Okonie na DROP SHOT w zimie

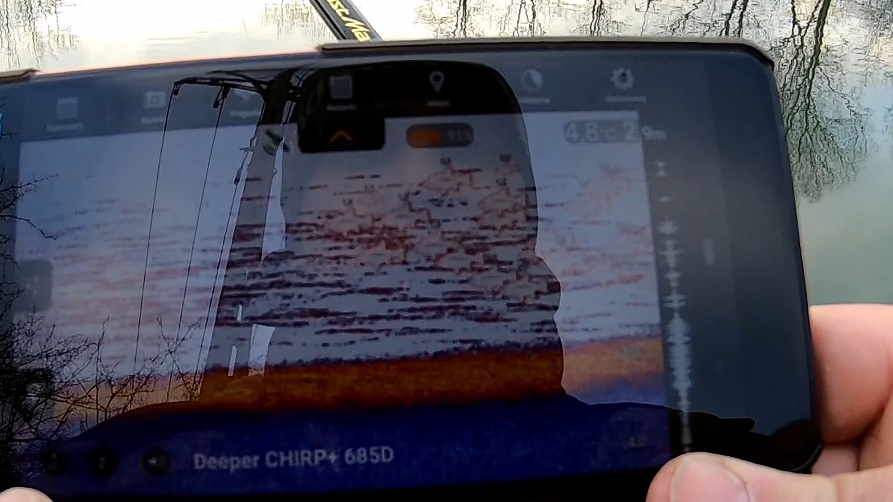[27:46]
Jest tej ryby tutaj. Pokazało ładnie.
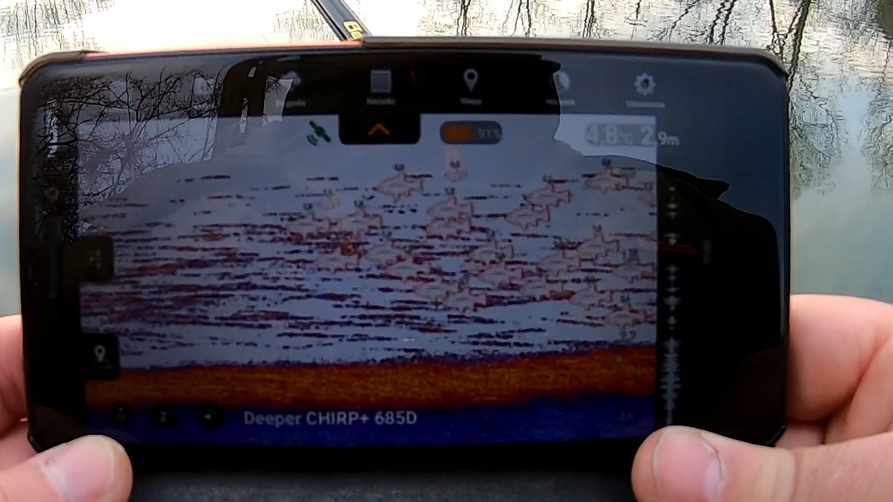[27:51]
Super. Ale jest tego, wiesz?
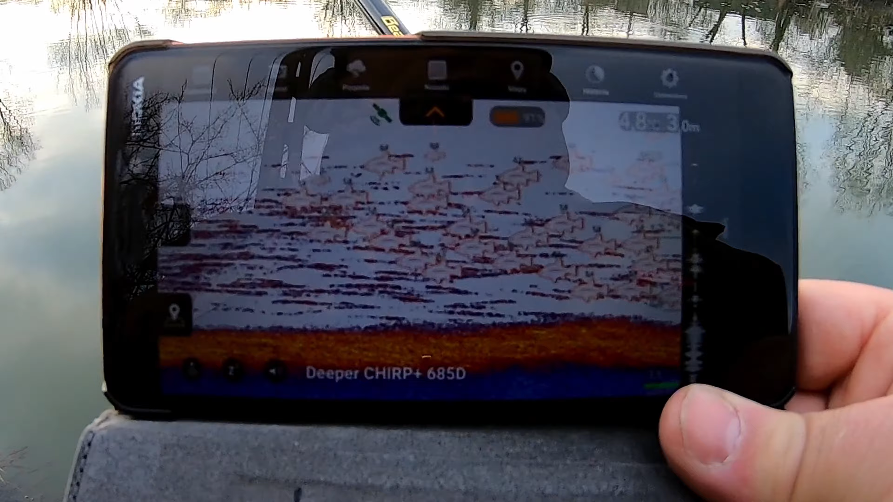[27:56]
Pokazuję tu multum. Patrz. No i podsumowanie dnia dzisiejszego. No co tu podsumowywać?